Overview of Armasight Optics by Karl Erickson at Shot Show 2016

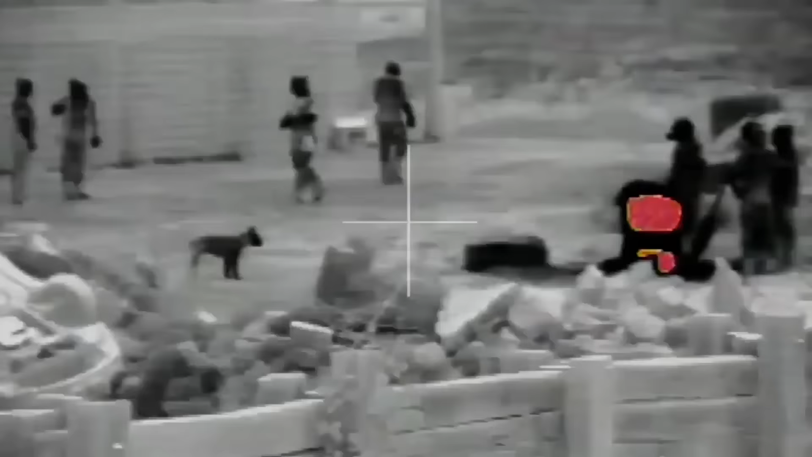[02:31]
Now, we look at using night
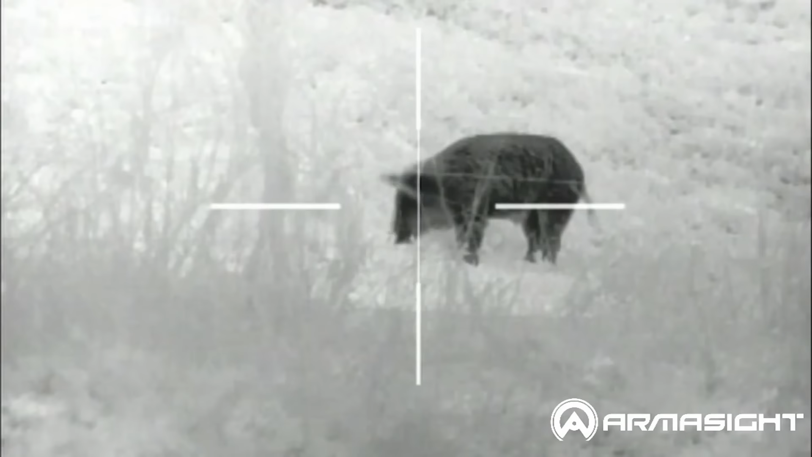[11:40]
or whether you want to use that that laser rangefinder in the dark through your night vision,
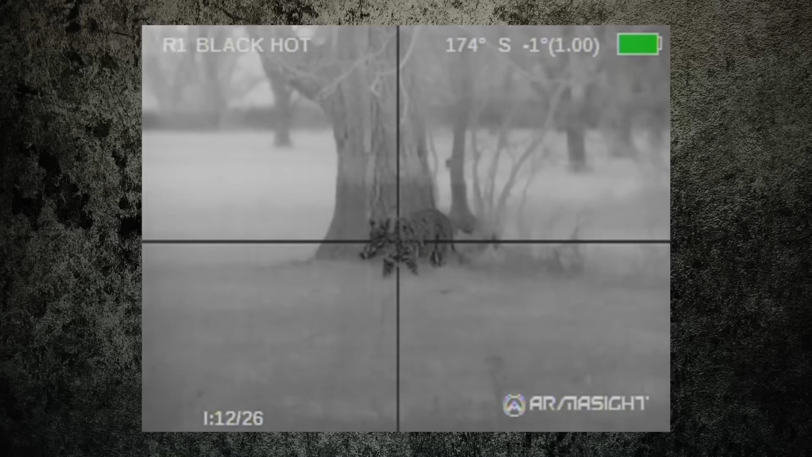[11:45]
whether you want to use the applied ballistic softwares and get the all the way deep into the weeds and run your thermal with all the applied ballistics and do everything for extended range shooting.